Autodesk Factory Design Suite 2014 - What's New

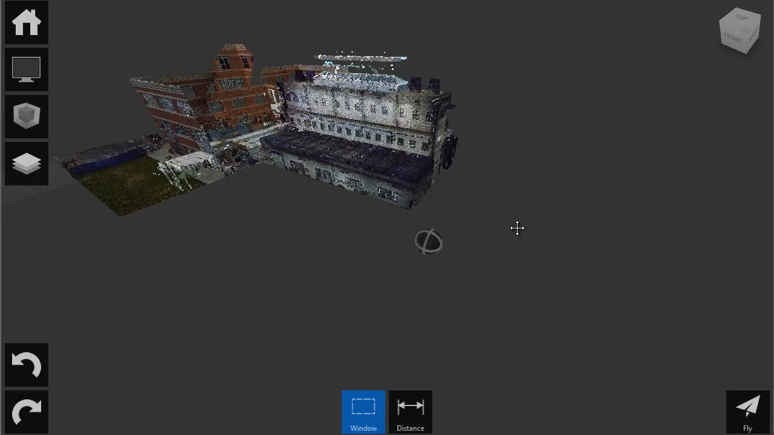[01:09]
I'm going to spin the point cloud around and this is the facility that we're going to be working on today. Our goal as far as this presentation is concerned is to actually work on a
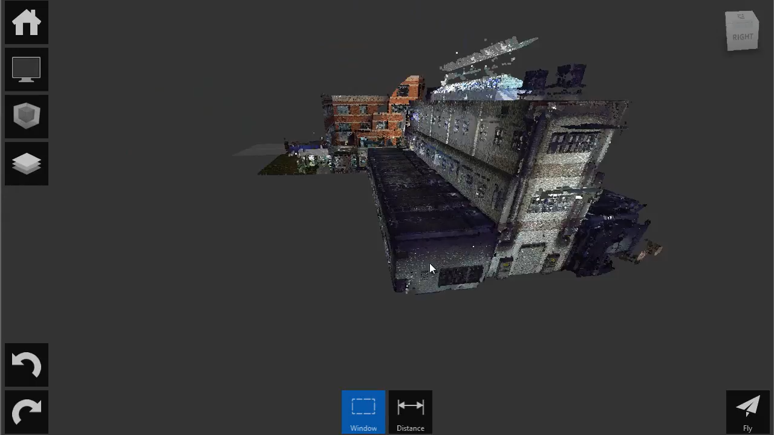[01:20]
CNC area that's in the back of this facility.
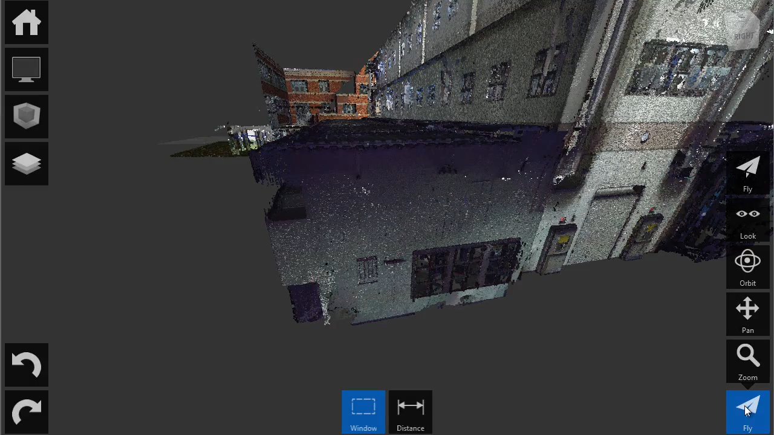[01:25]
I'm going to use the flight navigation tool and actually walk through the point cloud.
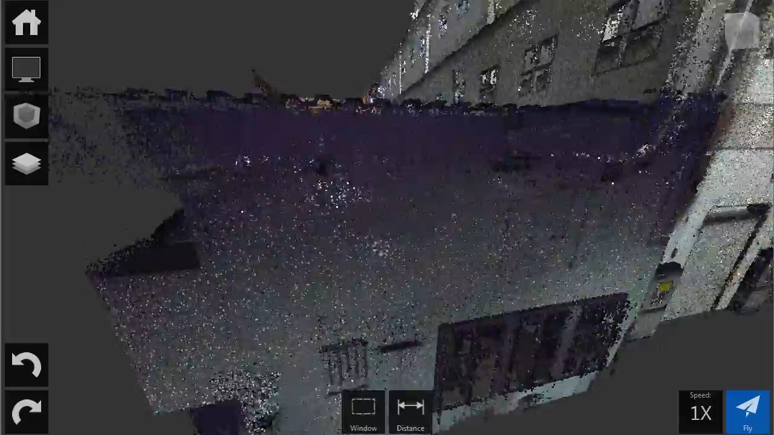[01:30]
Now Recap allows us to actually manipulate point clouds and in previous
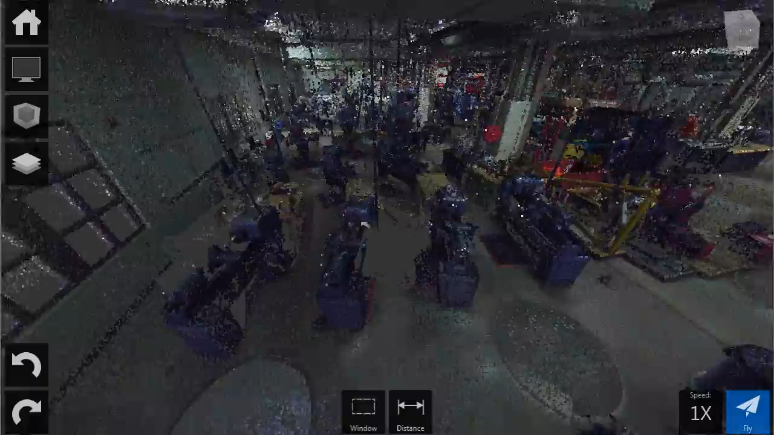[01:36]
releases of Inventor we could use point clouds but basically we had to use them as is and
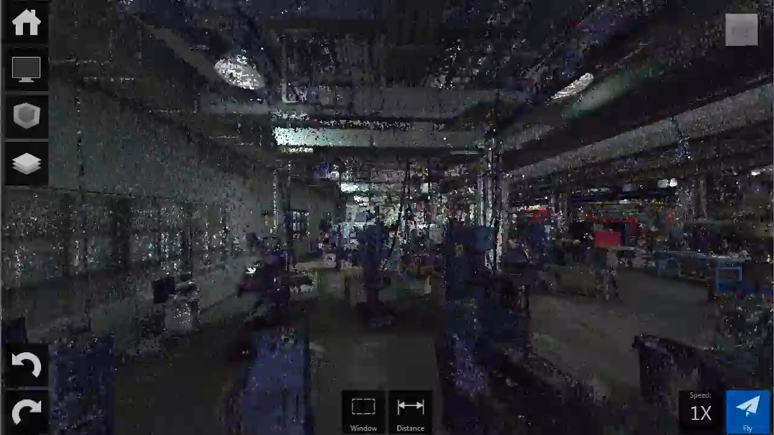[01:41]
Recap allows us to establish layers and colors and we can perform measurements
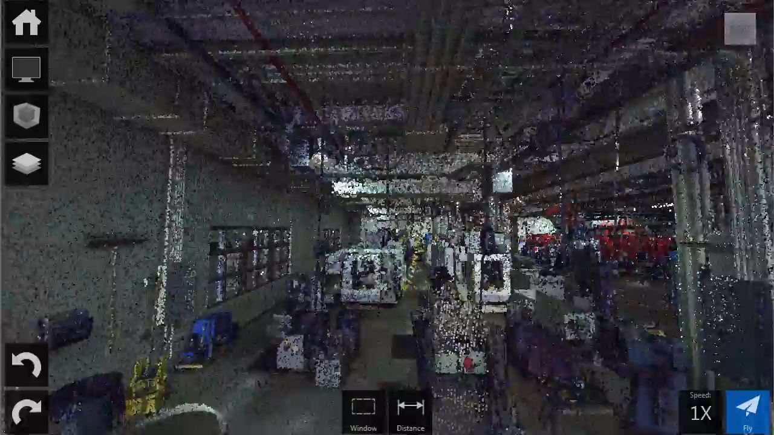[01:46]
inside of this particular environment and we can also sequester part of the point cloud and actually kind of whittle it down to a manageable size so that we can use it in our Inventor projects. So this is the area that we're going to be working on. This is a CNC workshop. We have a number of new machines that we need to populate in this area. We're going to take the old machines out and put some new machines in.
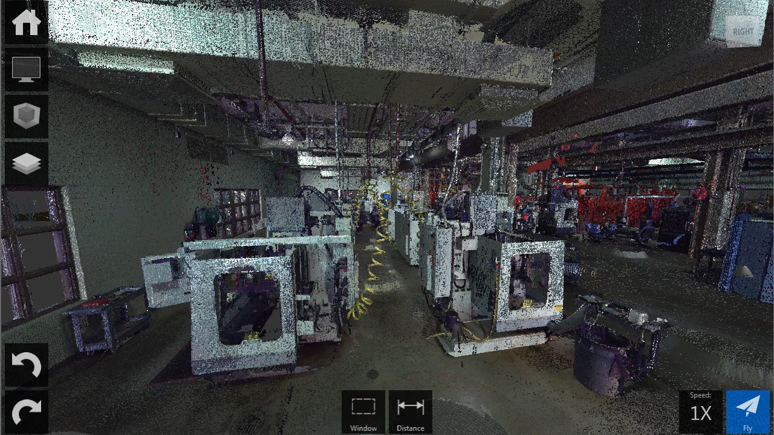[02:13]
So the next thing I want to do, I'm actually going to start another new scan or a new project
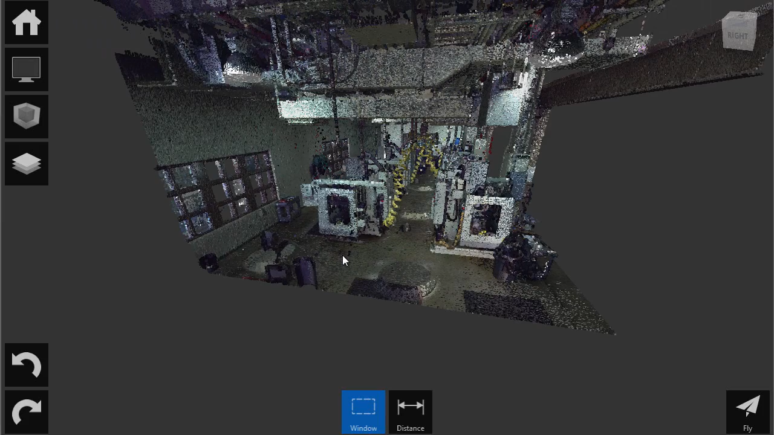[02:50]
points in that plane would just be a waste of space inside of the file.
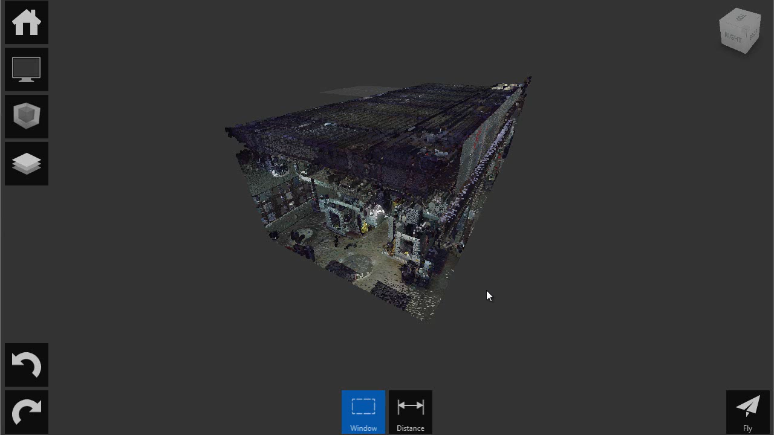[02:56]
So the first thing I want to do is actually change the bounding box of the point cloud that you see here.
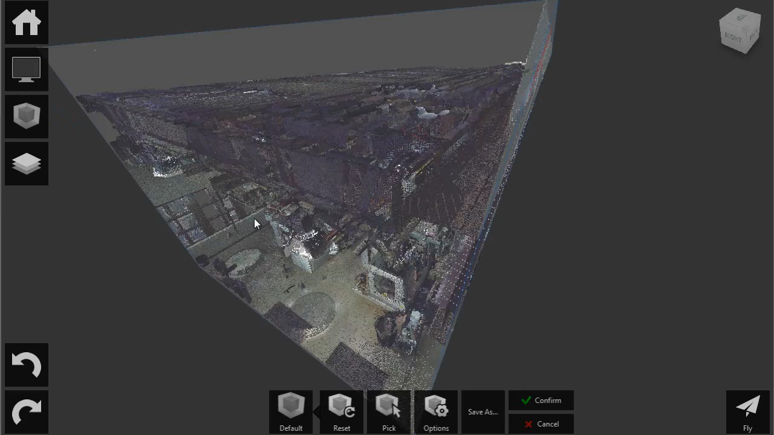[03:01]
So let me zoom out a little bit and I'm simply going to drag the top of this bounding box
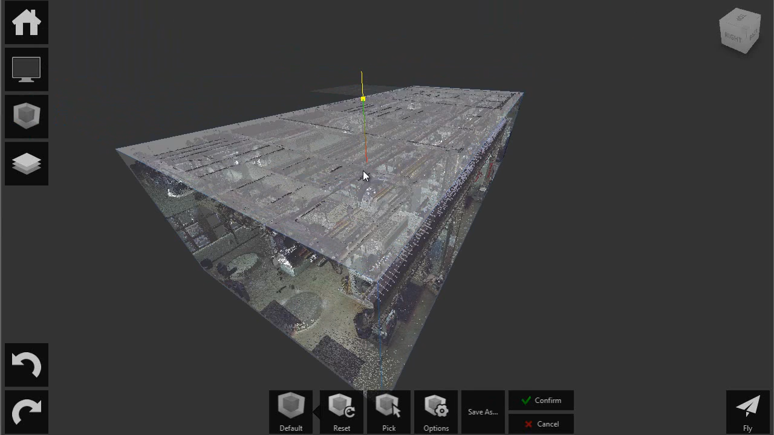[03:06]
down and I'm going to reveal those machines that are on the inside of the point cloud.
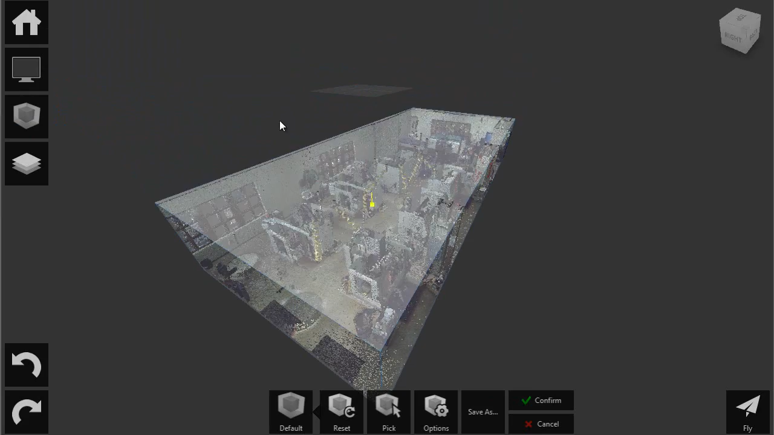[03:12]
Go ahead and confirm that and we have much easier access to the floor area now.
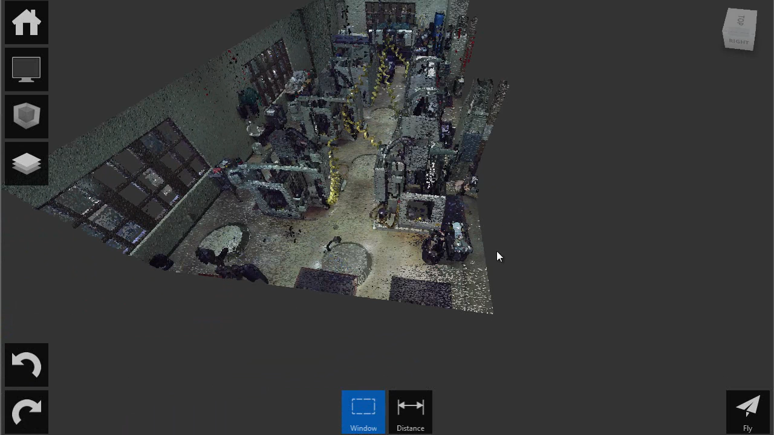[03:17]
I'm also going to change my view.
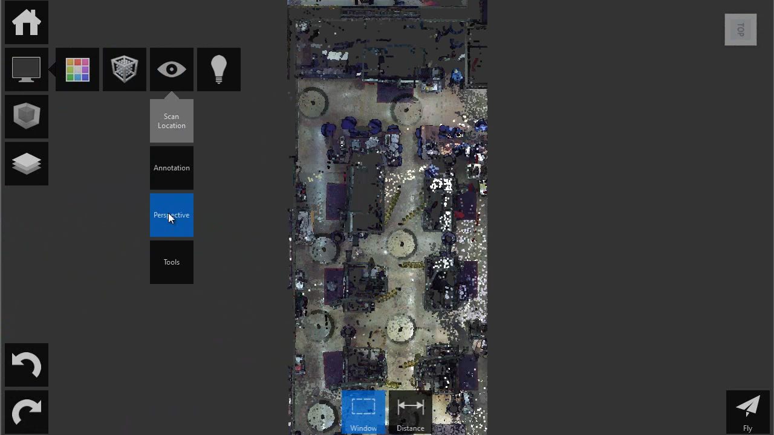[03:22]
Under the display I can turn off perspective view and I think the first thing we'll do here is actually try to get rid of all the points that are in the floor plane. We have a number of selection techniques for picking points and one of them is planar.
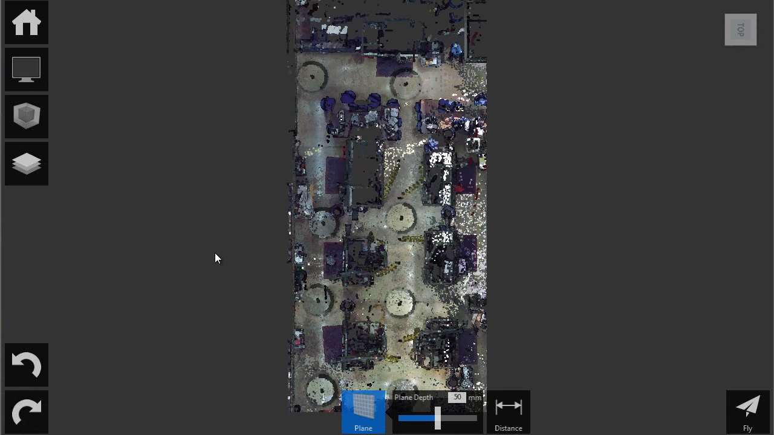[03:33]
All you have to do is click at least three points to define a plane and in this case I'm going to pick five or six points.
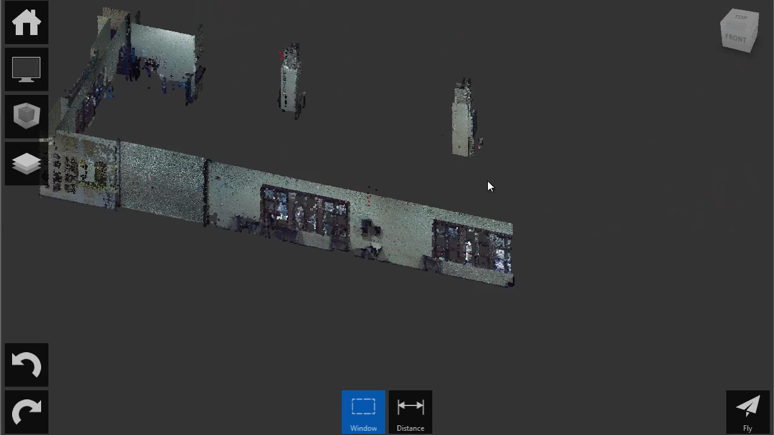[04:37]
And if I go back to my isometric view we can spin it around and we can see we have a much cleaner workspace,
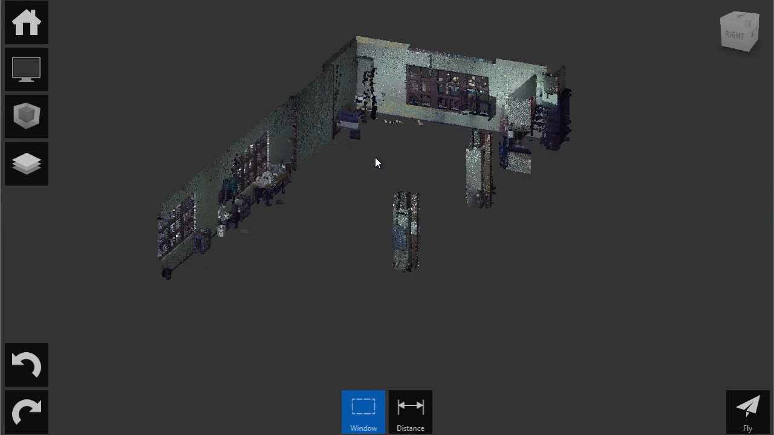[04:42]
work point cloud that we can use inside of Inventor when we're placing our assets in context of the point cloud.
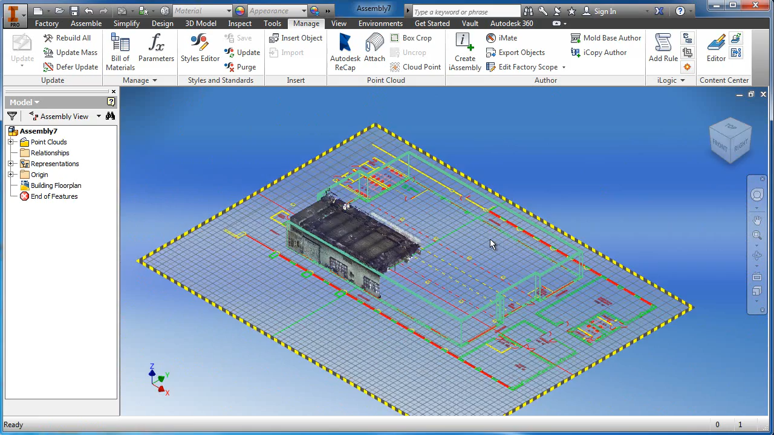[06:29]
So now if we just take a second and spin this around we'll go ahead and put it into perspective
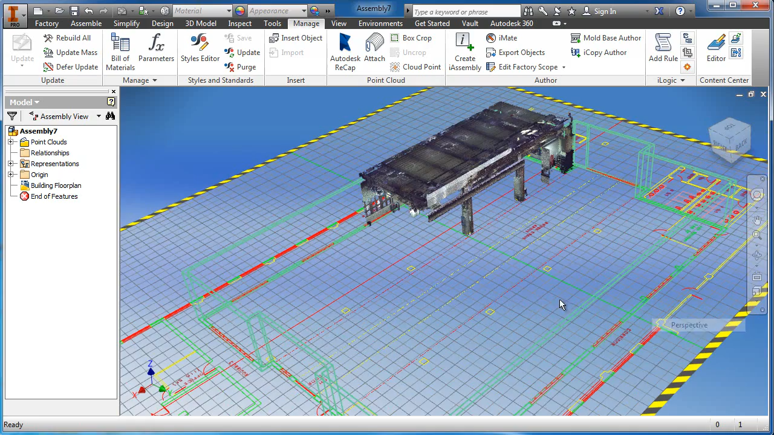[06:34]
view and you can actually see how nice it is to actually be able to place my assets
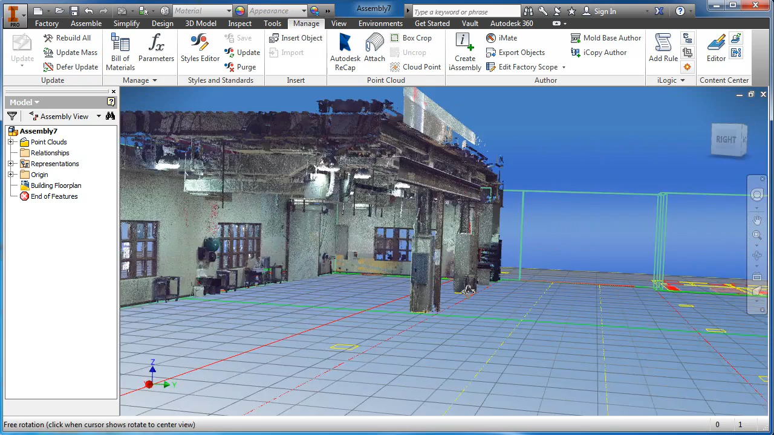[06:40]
and check them immediately in context of the existing facility.
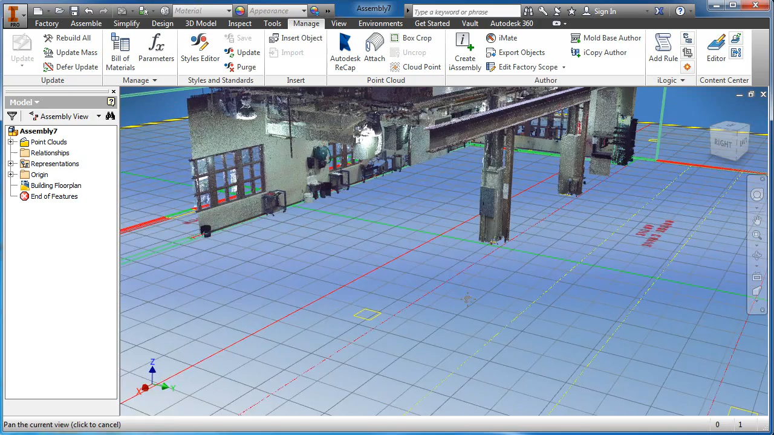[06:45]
And notice that it's just the point clouds that I want. I was able to manipulate the point cloud with Autodesk
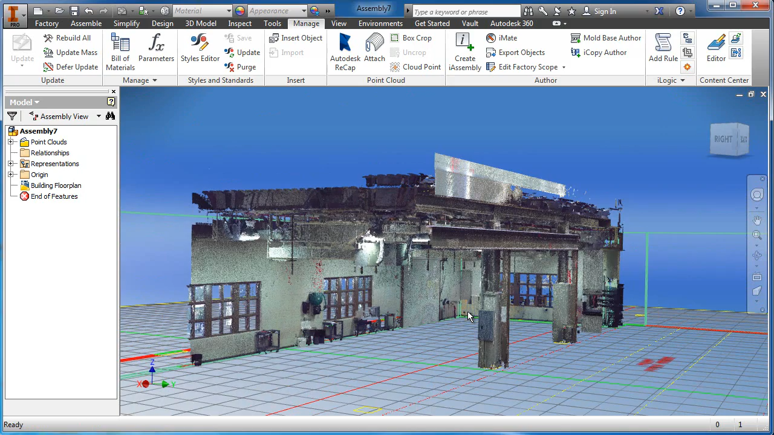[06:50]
Recap and bring in just the points I need for this particular project.
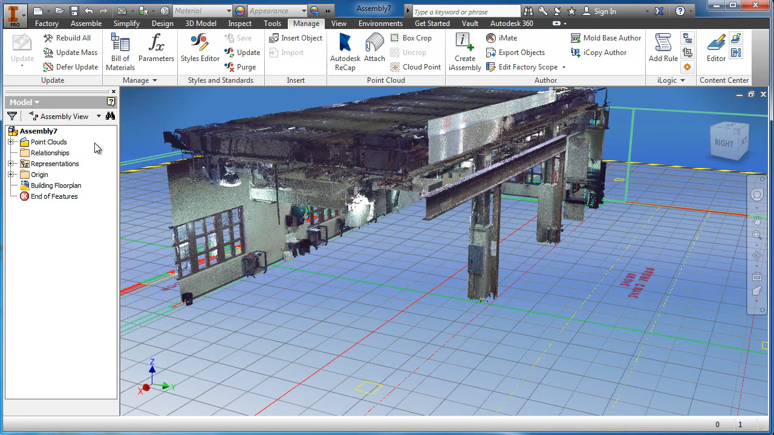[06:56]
Now as I move on I'm going to take the visibility of the point cloud off and put us back into the orthographic view.